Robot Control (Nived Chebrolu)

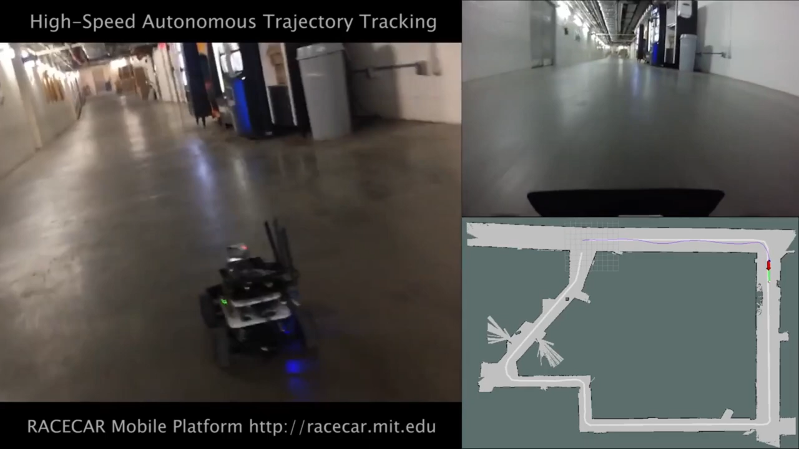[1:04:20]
As you can see, it's not the most smooth controller that you, that you have ever seen. As you see large oscillations, this means that they would need to do some more tuning of their P, D and I gains. However, overall, you see that the, the, that the robot is moving quite fast and is able to track the position that you have.